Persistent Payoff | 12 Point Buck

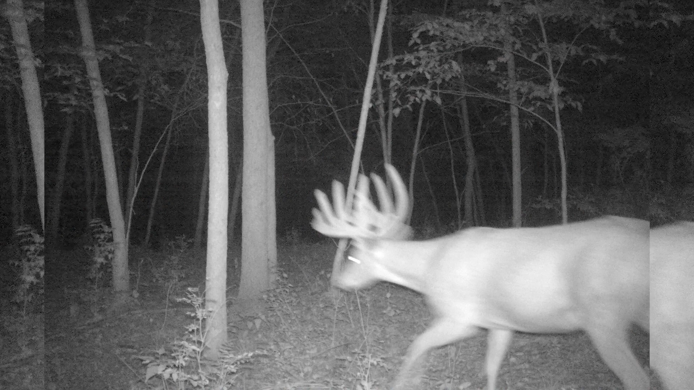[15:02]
had a deer that i call private joker because he has a kind of a peace sign in his rack which was really cool and he wasn't as quite of a regular as hot sauce on the on the